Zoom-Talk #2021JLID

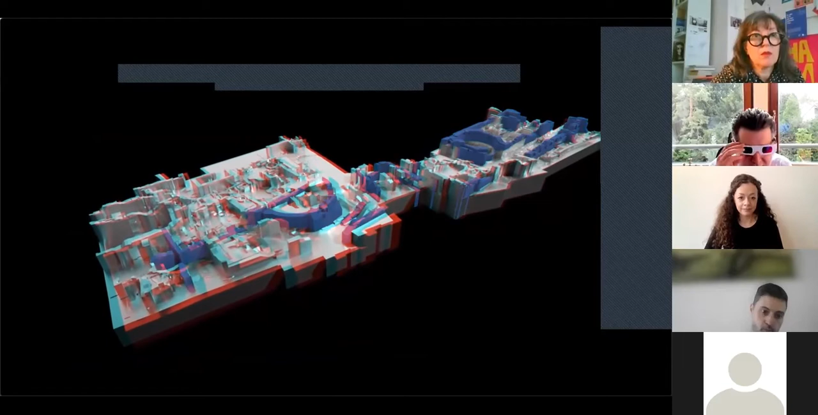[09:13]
Hier wird zurzeit ein neues Museum gebaut. Das MIQUA. An diesem Ort standen die mittelalterliche
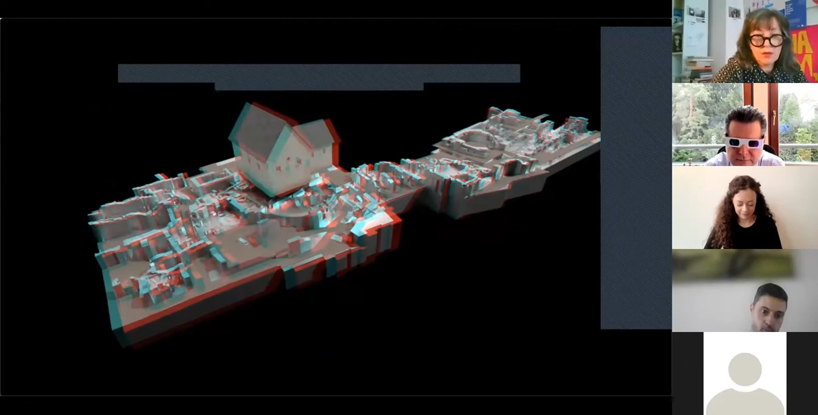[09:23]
Synagoge und zuvor der römische Statthalterpalast.
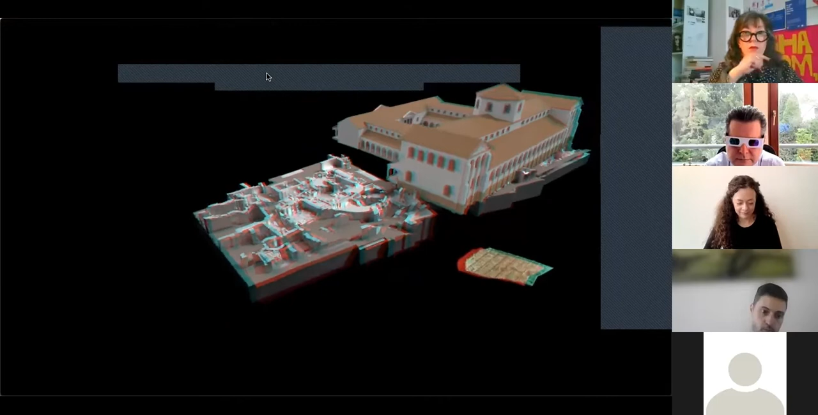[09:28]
Einer der Repräsentationsbauten im römischen Köln.